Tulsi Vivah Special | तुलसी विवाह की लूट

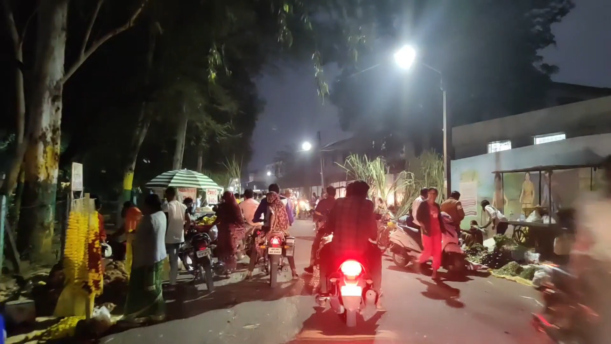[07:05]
किता अच्छा लगता है ना यहां का ऐसा मार्केट देखते हुए क्योंकि यह हमेशा यह वाला नजारा देखने नहीं मिलता है
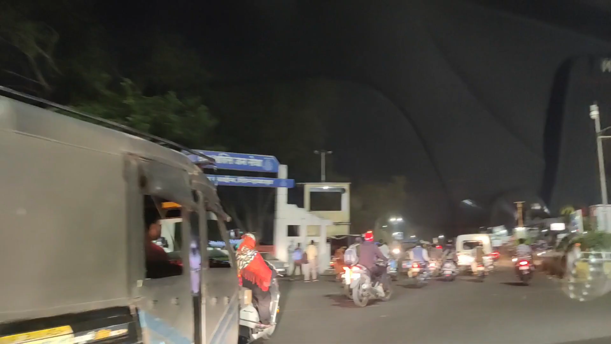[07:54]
पेस्टेवल का टाइम है फ्रेंट इसलिए बहुत ज्यादा हमें क्राउड दिख रहा है नहीं तो आहम तोर पे इतना
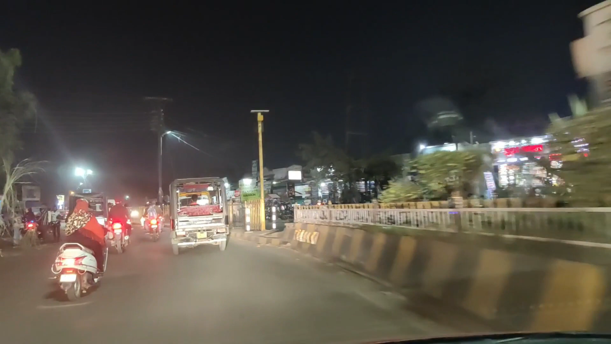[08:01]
क्राउड नहीं रहता है हमारी सिटी में